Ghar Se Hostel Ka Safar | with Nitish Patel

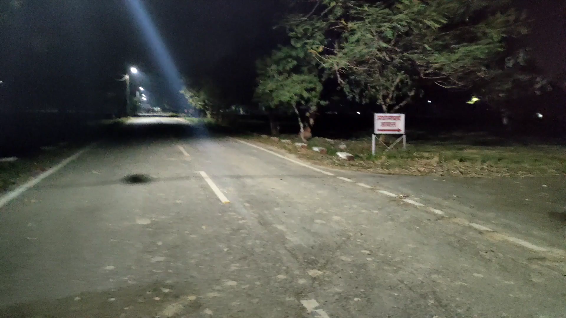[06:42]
हमारा प्रधानाचार्य जी का आवास इधर ही है और हम लोग हॉस्टल आगे है। ये हम लोग का ग्राउंड है लेकिन अभी अंधेरा है इसलिए कुछ दिख नहीं रहा है, जो कि मैं सुबह दिखाऊंगा।